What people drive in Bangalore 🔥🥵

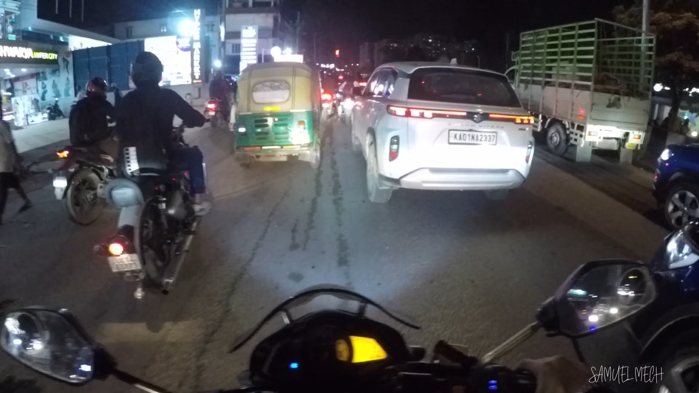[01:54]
Besides that there's a Jeep Compass Going in front of me is the NS 400
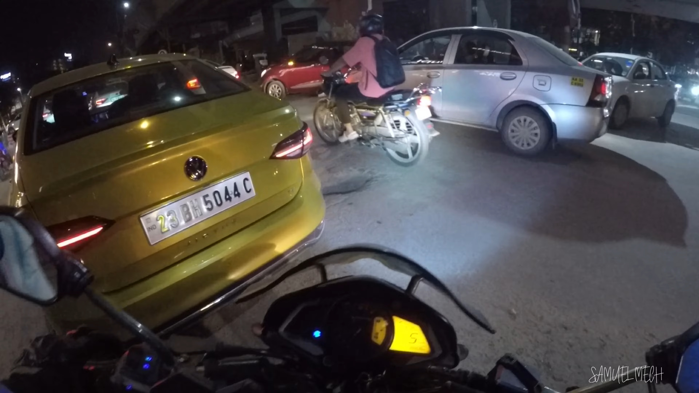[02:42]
So guys we have here the Kia Seltos with a dual exhaust There's a BMW 320d
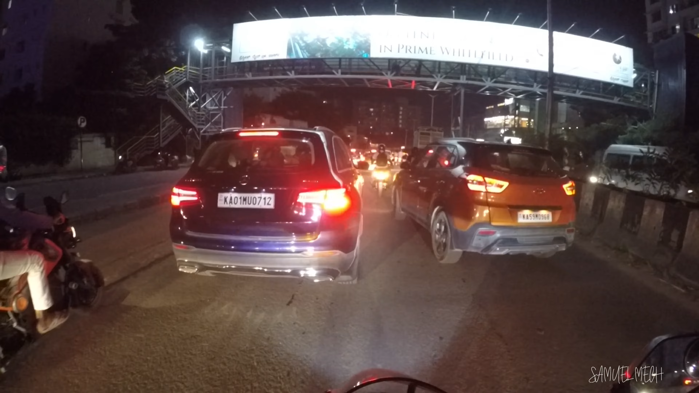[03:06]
So there's white colored Mercedes GLE 250d
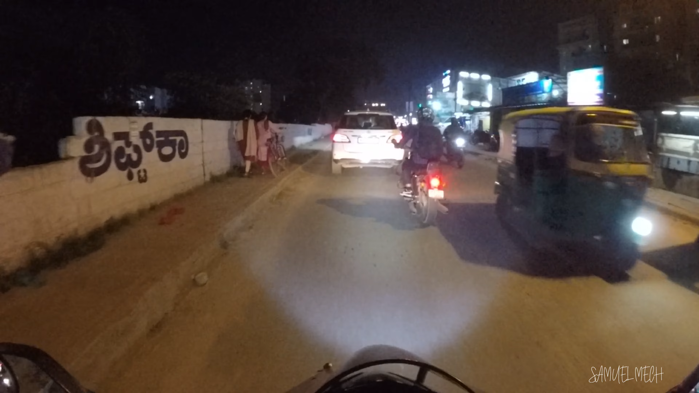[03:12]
So we can see The lights looks really nice It looks more like a land rover